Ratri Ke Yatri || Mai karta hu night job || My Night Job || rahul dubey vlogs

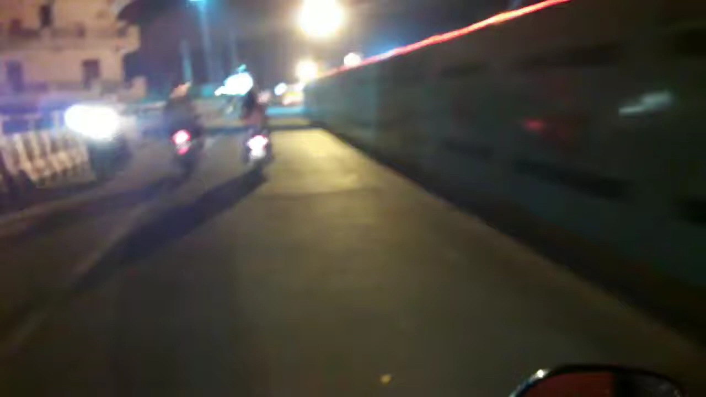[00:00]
भाई अमित ये क्या करके मानेगा भाई, 2 घंटे से ये लोंडिया को फॉलो करता आ